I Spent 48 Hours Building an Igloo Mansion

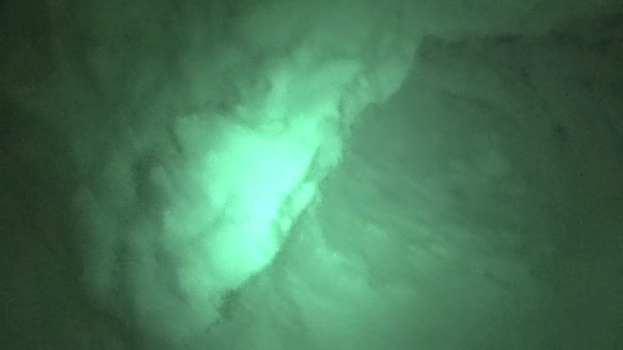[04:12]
Look at this hole I made. I can go in here. Tommy's in here and he's breaking through to my side.
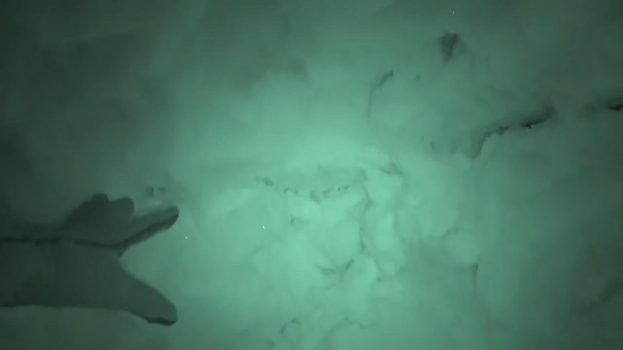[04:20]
Tommy, go. I can see you. I can see your shovel. Oh my goodness. Look at the hole.
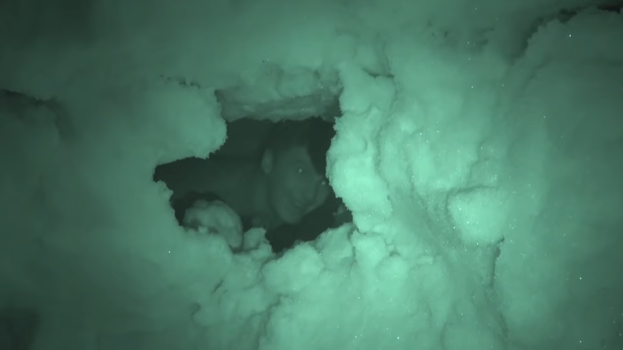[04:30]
Dude, this is crazy. But now we have made the igloo go from both ends. And we're going to cover this back up and make it a secret little room.